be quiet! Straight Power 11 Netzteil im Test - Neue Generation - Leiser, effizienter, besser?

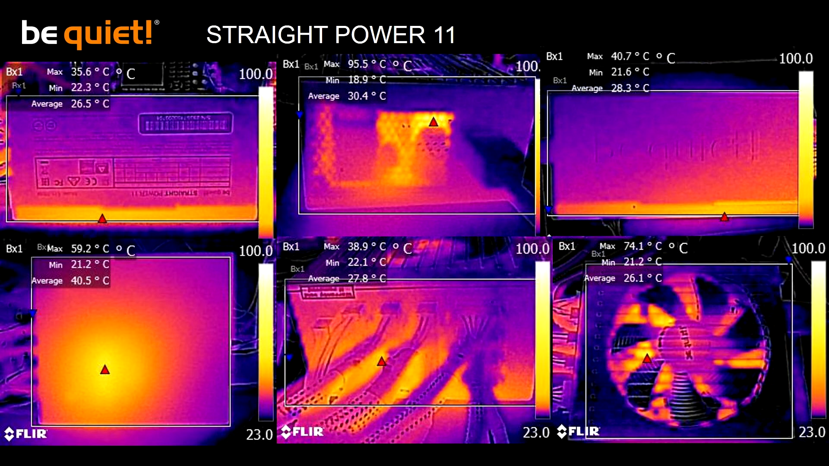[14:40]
Und das ist ein Trafo im Inneren des Netzteils. Die Temperatur ist da vollkommen unbedenklich. Solche Trafo können 150 Grad Celsius problemlos erreichen und sind dafür spezifiziert. Ja und da sind wir jetzt beim Fazit angelangt. Was lässt sich sagen zum Big Wild Straight For Wild? Es ist kein revolutionär neues Netzteil.